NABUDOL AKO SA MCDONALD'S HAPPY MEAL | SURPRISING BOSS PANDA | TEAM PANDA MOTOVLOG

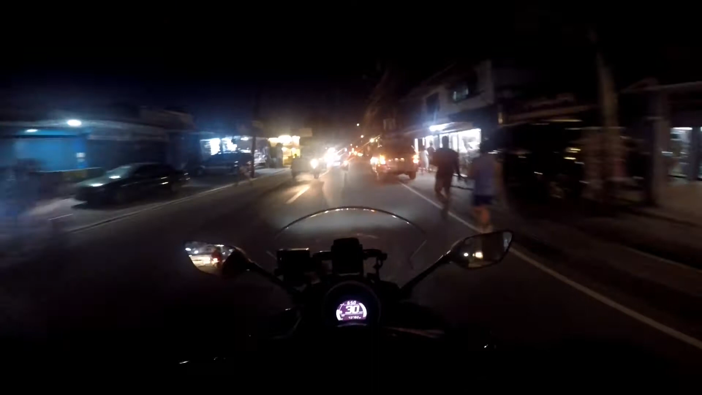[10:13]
Subscriber natin So Biyahe na ulit ako Hindi ko alam Kung may nakikita pa kayo Gabi na Hindi nakaset yung Preset nito Para sa gabing settings Biyahe na ako Mag-alis Sieti na Ha ha ha Tiii Mihan na ulit Bira Ha ha ha Wink